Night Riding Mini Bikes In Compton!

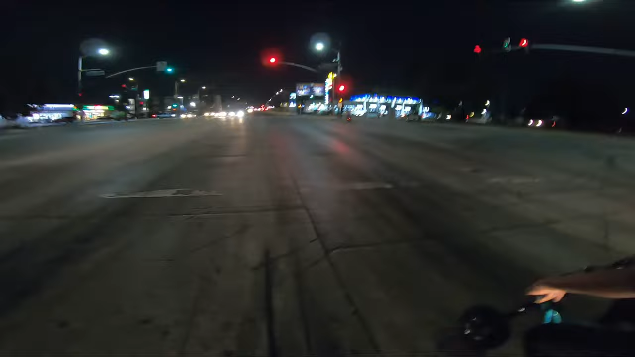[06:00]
Look at we gotta wait for that one go green or yellow. They ain't ready for me.